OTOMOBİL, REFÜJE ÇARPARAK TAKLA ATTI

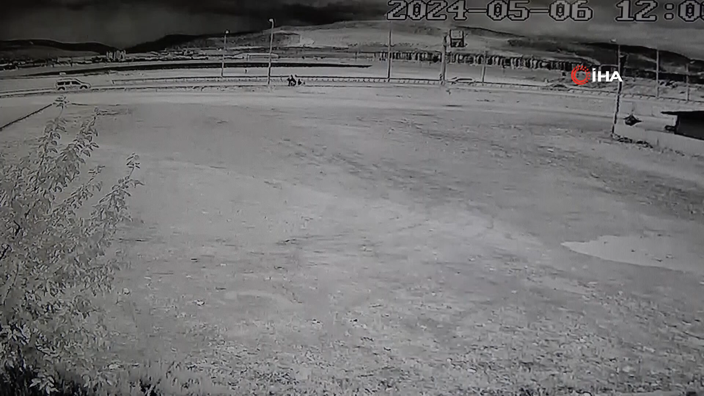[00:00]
Adıyaman'da sürücüsünün direksiyon hakimiyetini kaybetmesi sonucu refüjeye çarpan otomobil takla attı.